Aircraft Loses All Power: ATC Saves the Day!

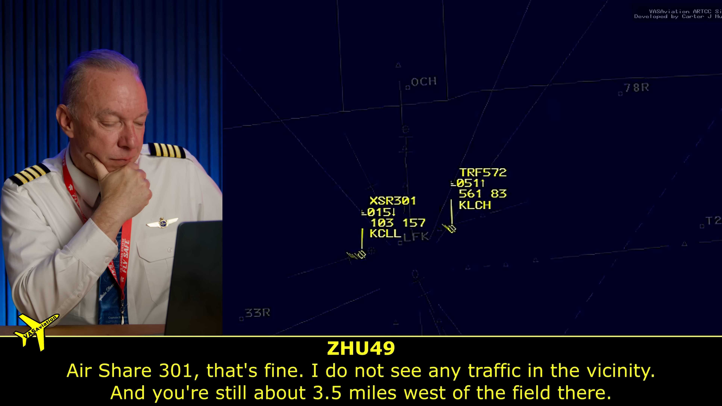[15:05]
So she's not a tower controller at the field. This is air traffic control, but she says, I don't see anybody in the vicinity, so you're good to go.